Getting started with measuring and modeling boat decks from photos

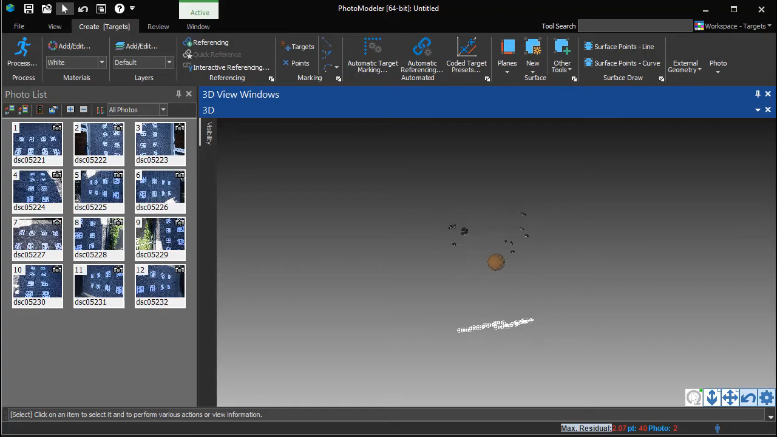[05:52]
One metric to review is the maximum residual.
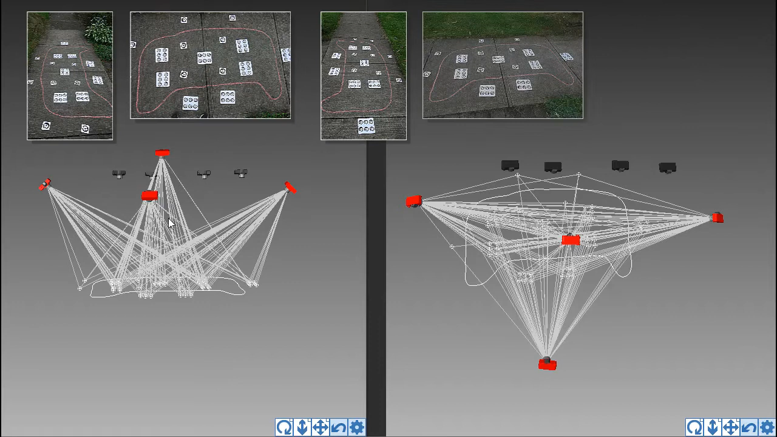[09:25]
like motion blur, and provides additional angles to help the solution.
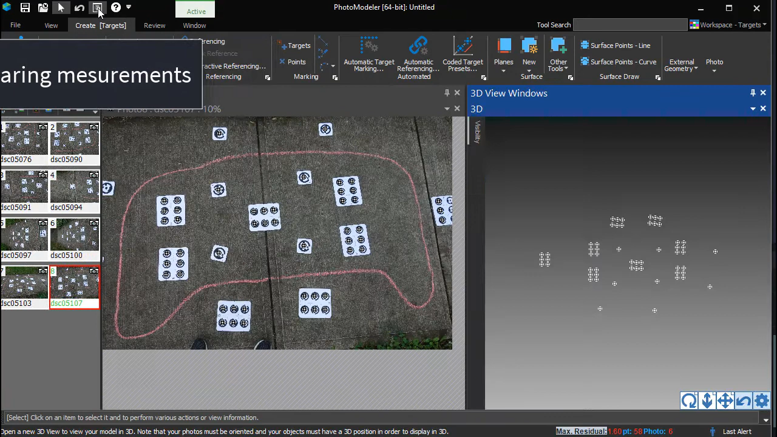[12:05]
Opening a 3D view and turning on Camera Station Visibility shows the solved 3D points and camera positions. Everything, including the project's scale, has been set up automatically. Open the measure pane and the photo showing the measured points. Select a point at one end of the measurement, hold Shift, and select the point at the other end.
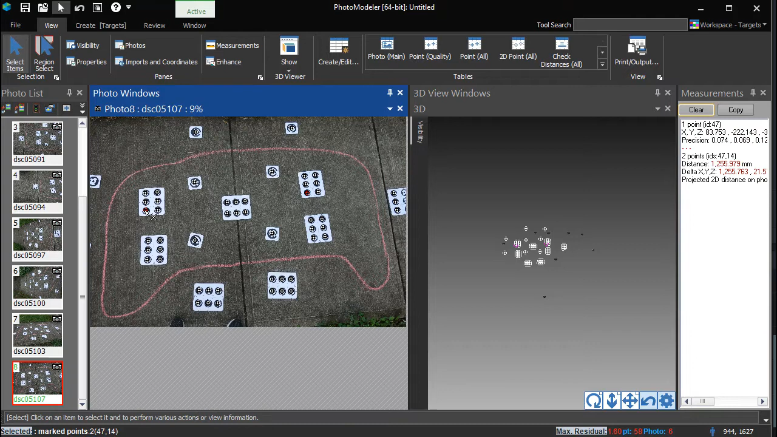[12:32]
The distance between these points is displayed on the measure pane. This solution can now be used to define the plane of the outline. Select the points on the plane of the panel. This can be done in Select or Region Select mode, on a photo, or in a 3D view. With the point selected, choose Best Fit Plane from Selected.
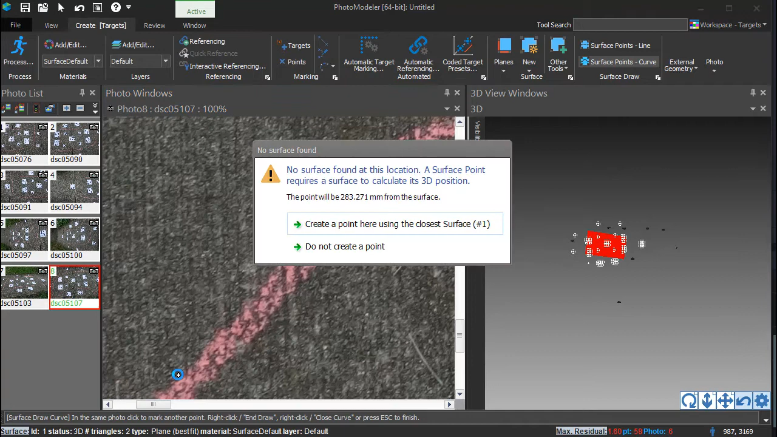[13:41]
Since the plane does not extend this far out, a prompt allows you to trace using the closest surface.
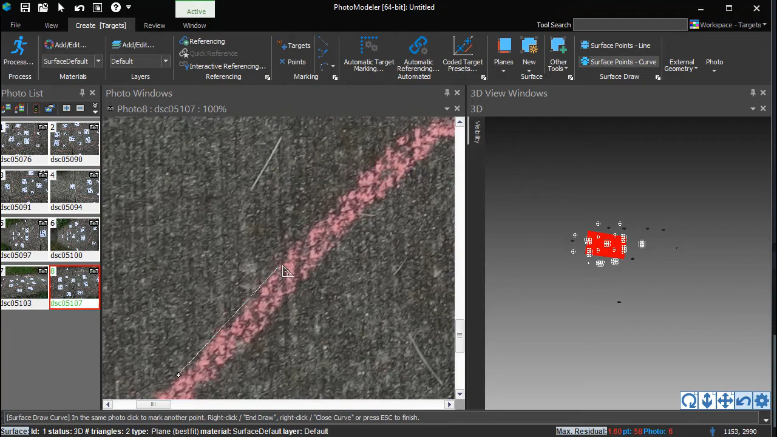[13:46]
Continue clicking to create a curved outline of the panel.
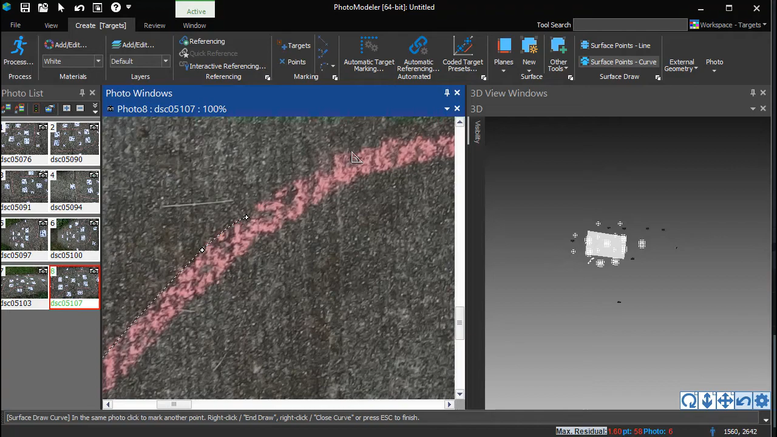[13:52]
Scroll the mouse wheel to zoom. Click and hold the wheel to pan the photo. For additional tips and more advanced cases,
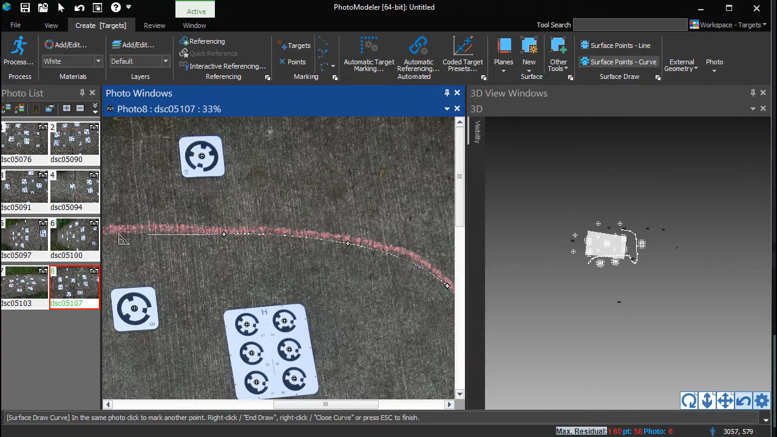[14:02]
such as using multiple photos to create the outline, see the additional tutorial videos.
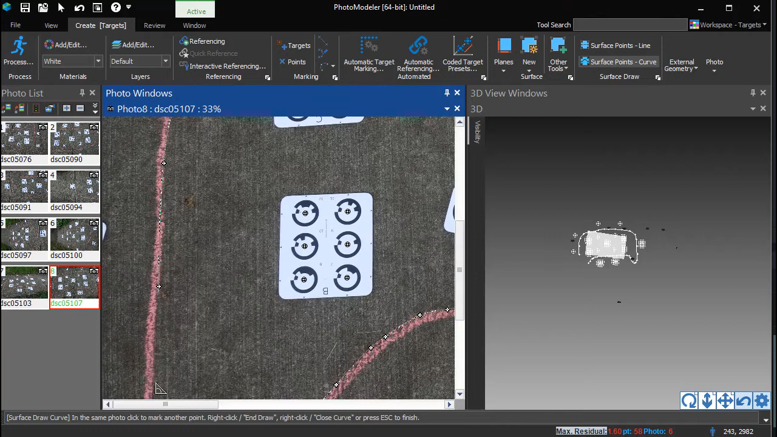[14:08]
Clicking on the point the curve started with closes the curve and ends the curve draw. The final 3D curve can be seen in the 3D view.
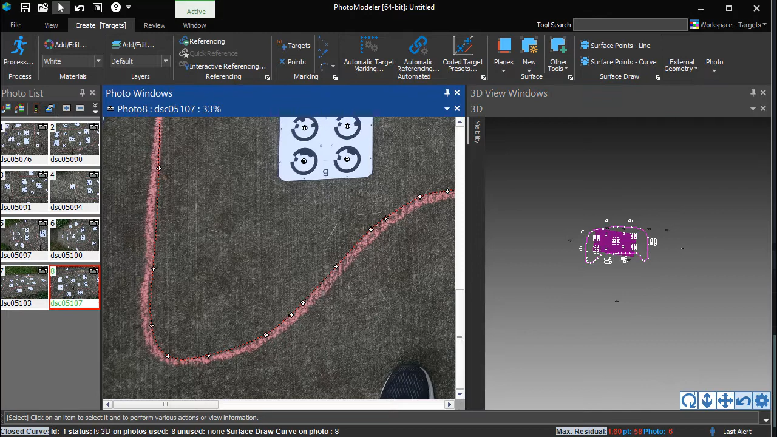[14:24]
You can also see the 3D curve projected on each photo. Viewing the 3D curve from the photos taken from different angles is a good way to verify the surface and solution matchup.
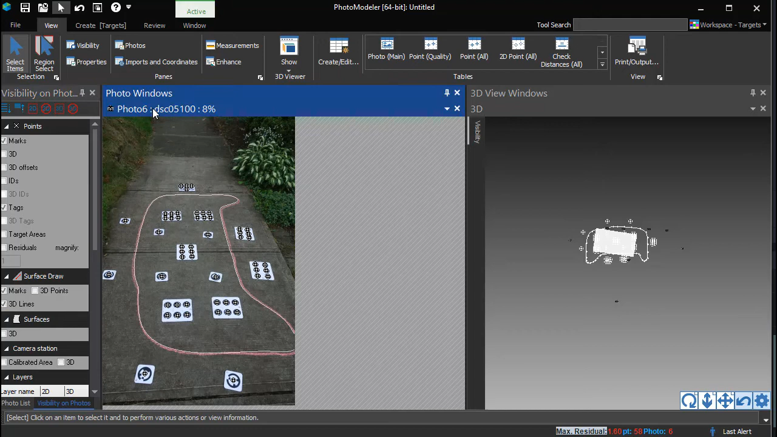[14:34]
This outline can now be exported for use in CAD.
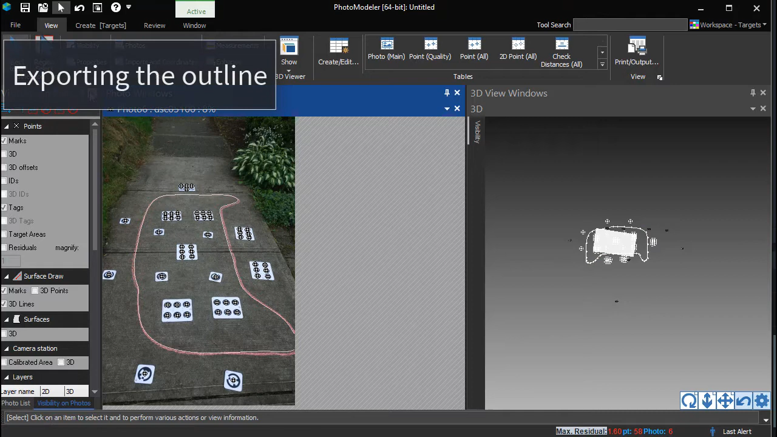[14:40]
Go to File Export Export Model.